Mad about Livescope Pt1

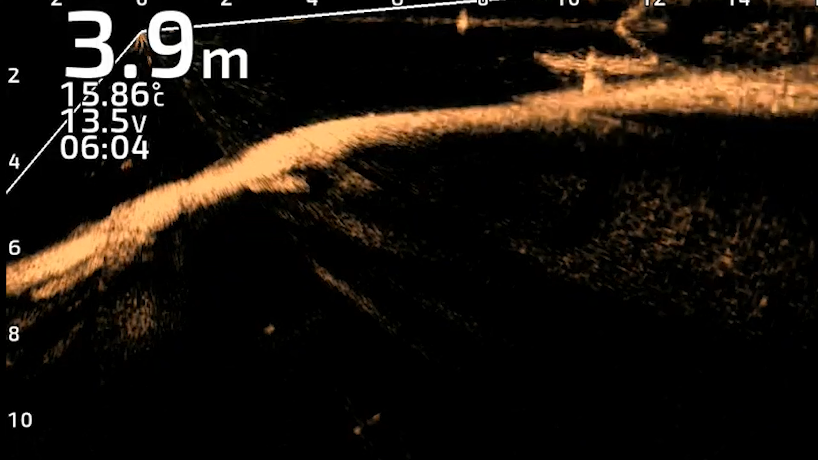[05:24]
On screen: depth 3.9 m, water 15.86°C
reaction i've had a few come up i've actually caught a couple on it um i've missed a
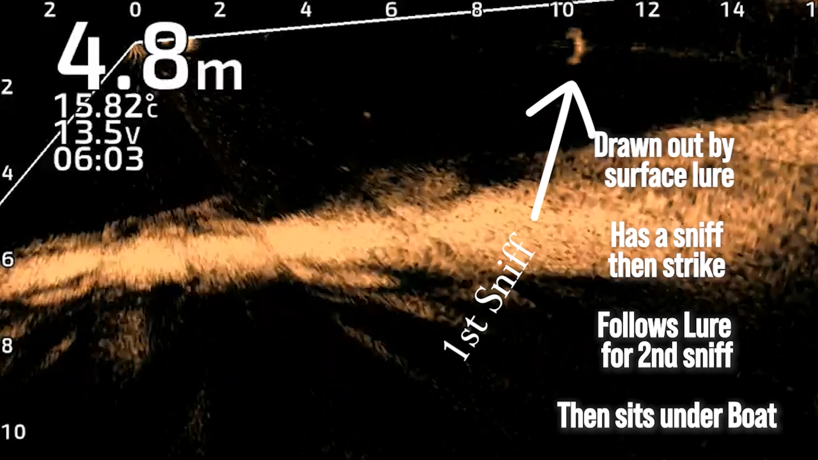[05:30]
On screen: depth 4.8 m, water 15.82°C
couple that's just inherently how surface lures go and
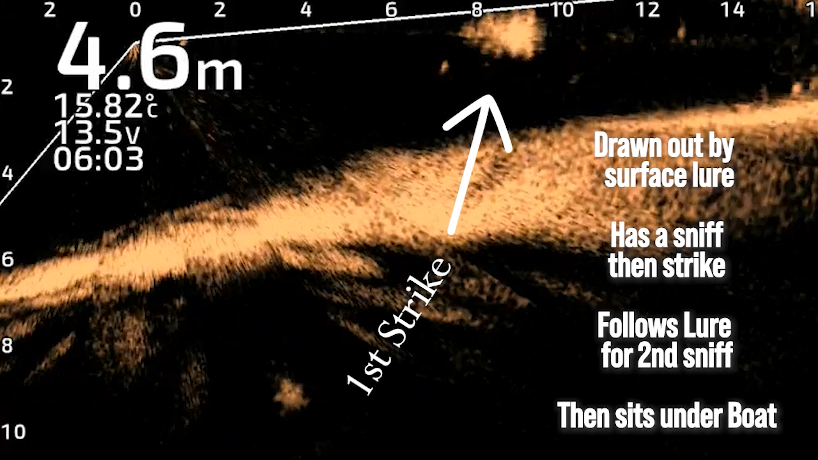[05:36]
On screen: depth 4.6 m, water 15.82°C
just to be able to watch what they do is amazing
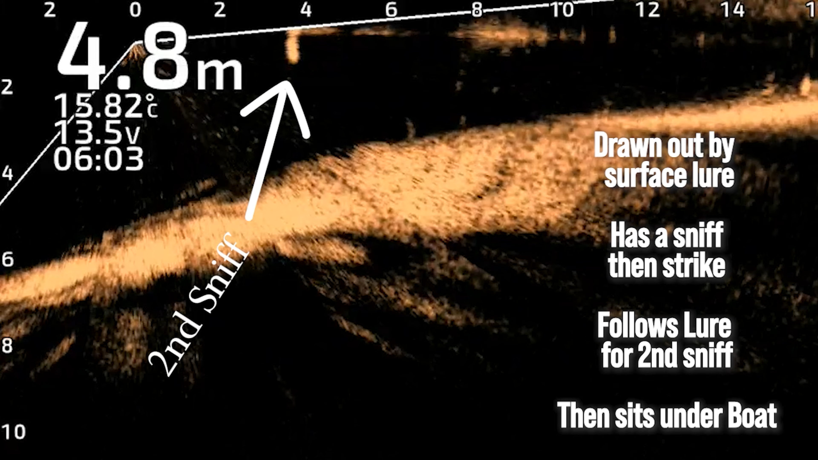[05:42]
On screen: depth 4.8 m, water 15.82°C
really is solid 89 on the aussie crawler one thing i've learnt they're in no hurry absolutely no hurry to do anything these cod even the surface
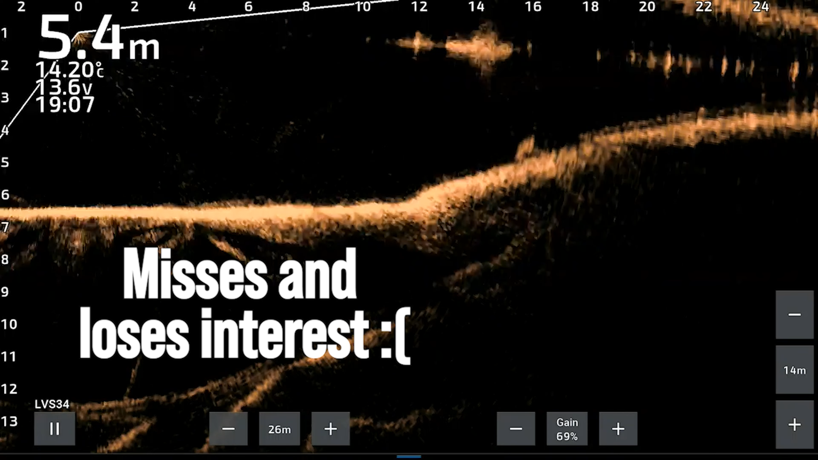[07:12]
On screen: depth 5.4 m, water 14.20°C
it's you can see fish if you guys see fish
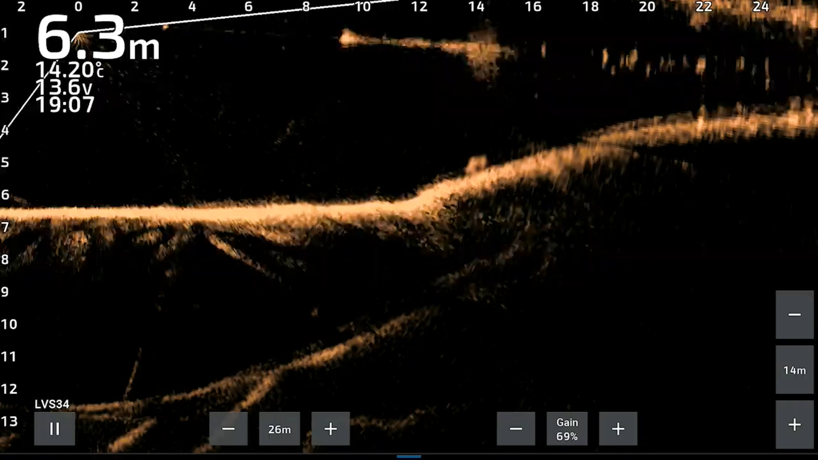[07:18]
On screen: depth 6.3 m, water 14.20°C
I've learnt so much from the Garmin that I'll probably start spilling me guts at some stage soon.
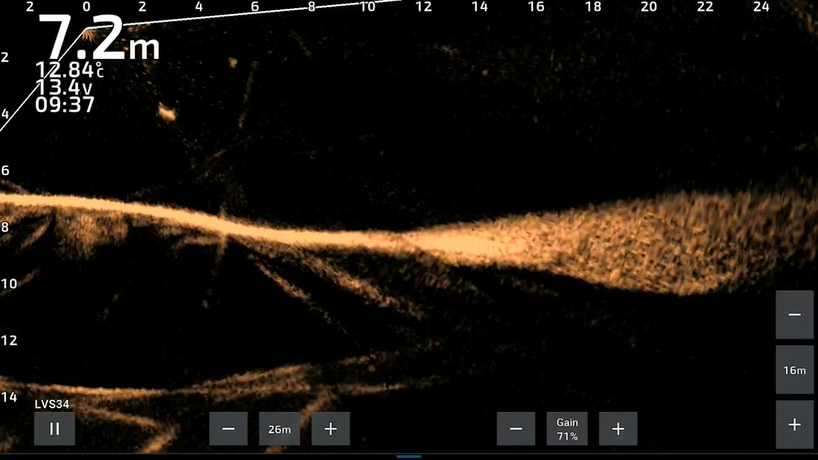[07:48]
On screen: depth 7.2 m, water 12.84°C
What the Garmin is telling me though, you can see fish cruising up the middle of the river going somewhere and it'll tell you whether you should be trawling, fishing deep in the snags or whether they're out and about and they're up high. They all seem to be, if they're off the snags, they all seem to be feeding.
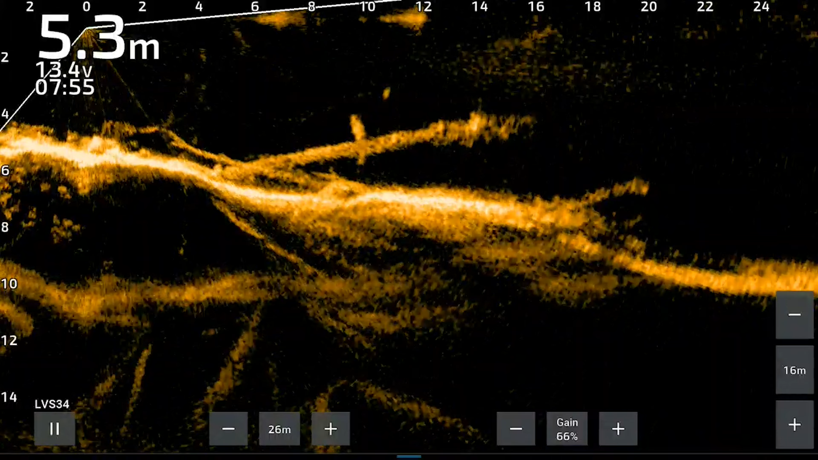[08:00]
On screen: depth 5.3 m
Even if they're on the bottom, mid water or up near the top, they all seem to be looking for a feed. When they're tucked into the snags, some days they'll just sit there and do nothing. Other days they'll come out and have a sniff of your lure. Sometimes they even grab it. I've watched them come out, have a sniff, turn around, go back into the snag.
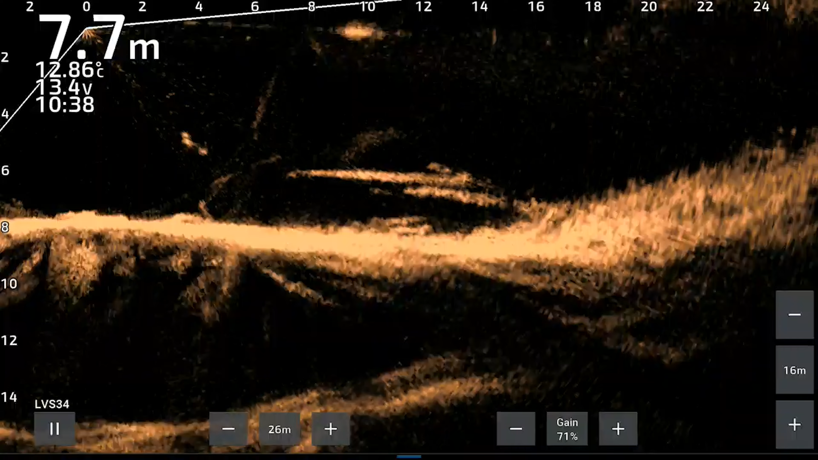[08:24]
On screen: depth 7.7 m, water 12.86°C
It's just amazing. It's actually the most amazing bit of gear going. It is expensive, but I own my boat, I own my motor and the only thing I've upgraded since 2007 in that is my Sounder technology.